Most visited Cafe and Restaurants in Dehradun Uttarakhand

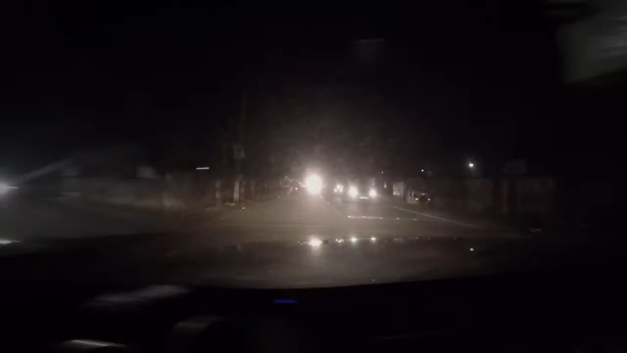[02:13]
पैसिफिक जा रहे हैं अभी और ये अभी हम आईटी पार्क के पास पहुंचे हैं सरदारा रोड पे।